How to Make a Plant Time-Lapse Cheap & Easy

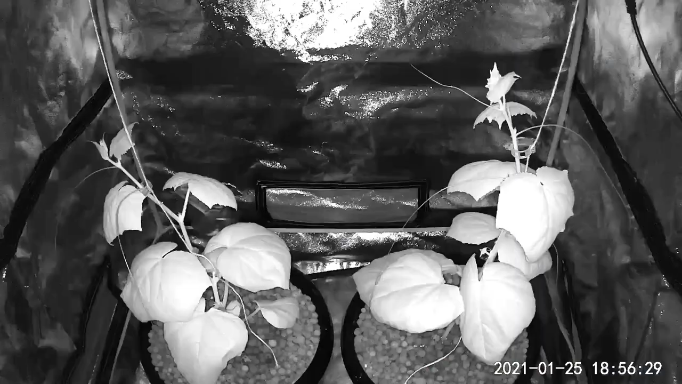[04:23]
the night infrared spectrum so that you can see the
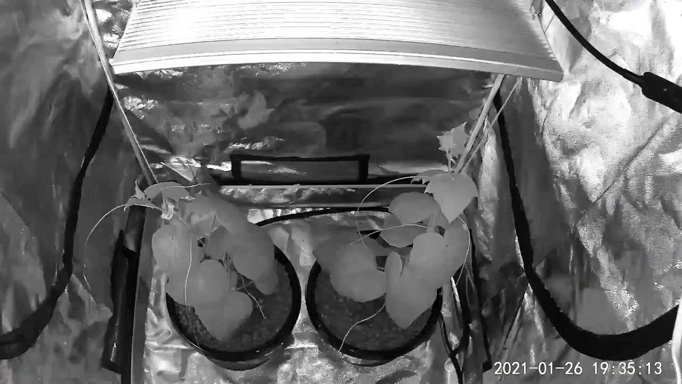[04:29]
movement of the plants when it's not under direct light unlike
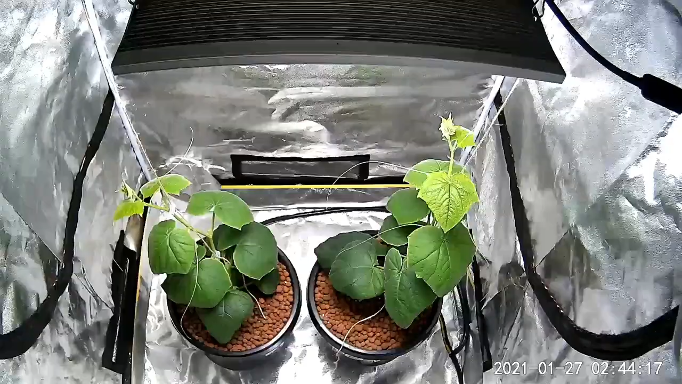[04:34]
these two cameras here where I had to actually cut out the nighttime parts of the time-lapse as it was just black here is an extreme example of where one of the lights I was testing actually failed and
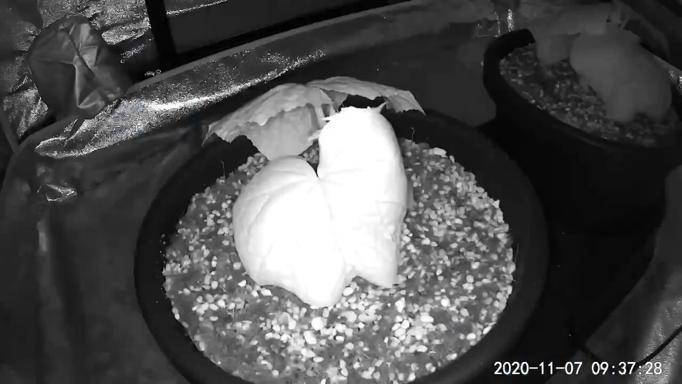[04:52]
you can see when
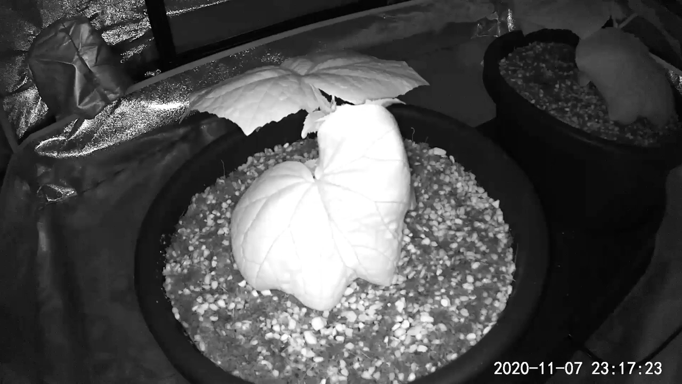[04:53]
the lights have turned off here the plant starts to die so seeing this night mode is extremely helpful now this camera actually has